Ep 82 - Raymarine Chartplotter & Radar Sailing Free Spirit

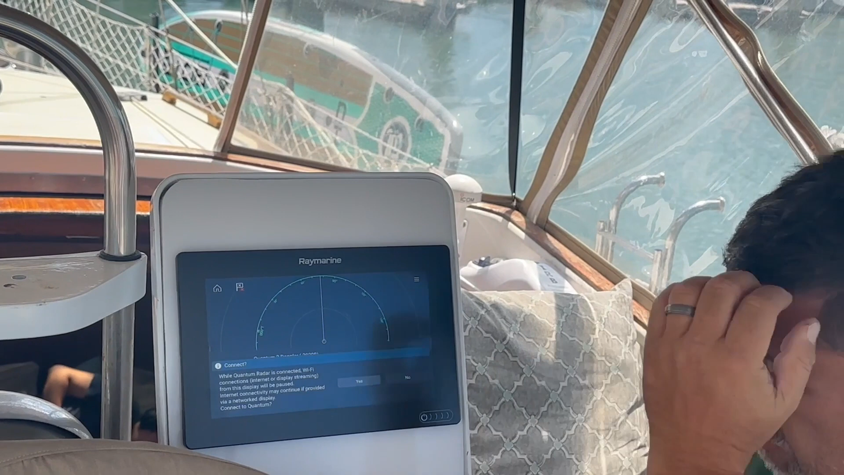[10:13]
If I didn't screw it up. Is she finicky?
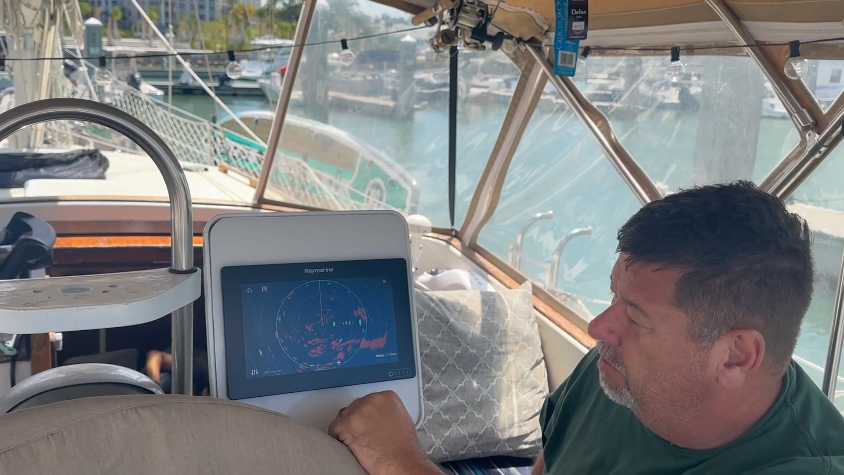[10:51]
So that's working. Cool part about it is we go to the charts. See if I know how to do this.
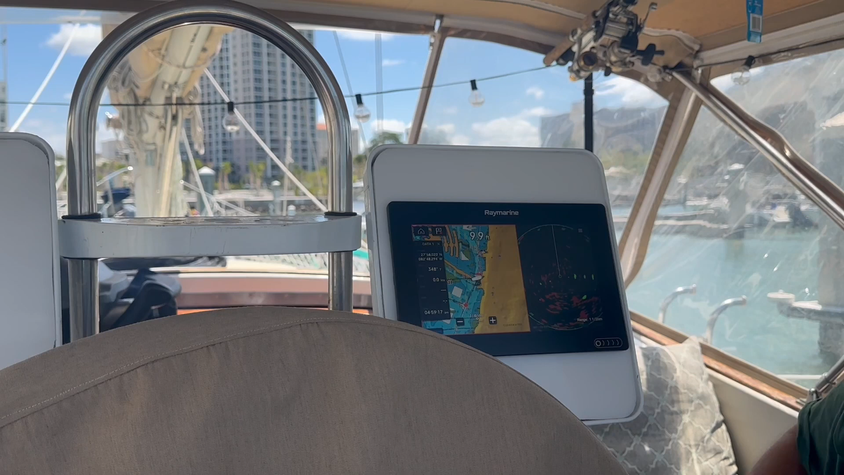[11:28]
We can do the split screens. So you see the radar over here, as well as,
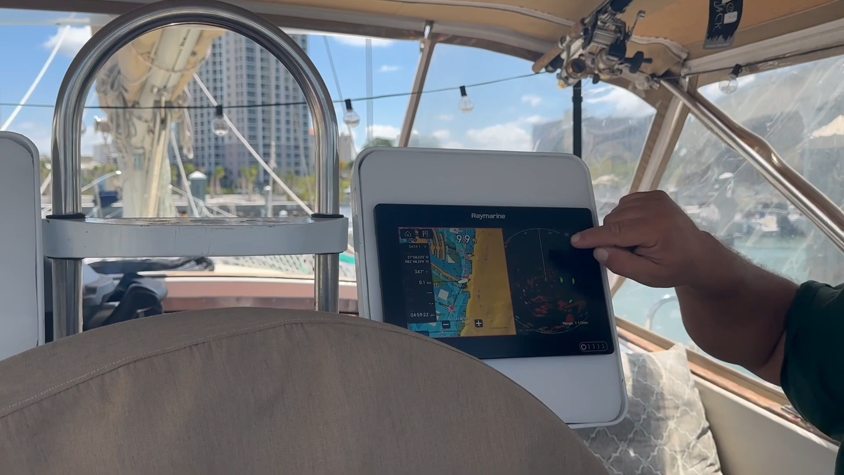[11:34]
and you can see right here, these like hits are the pylons for the bridge
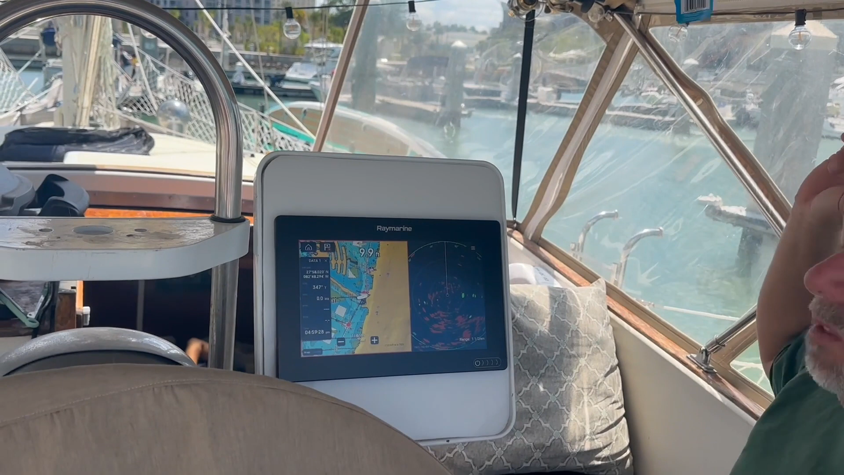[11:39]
that's beside us.
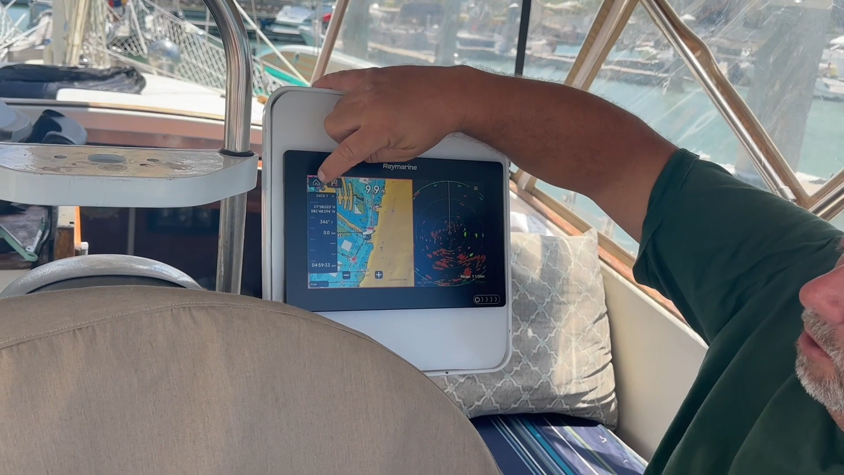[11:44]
Another cool thing we can do, we can go to apps, and hit Victron.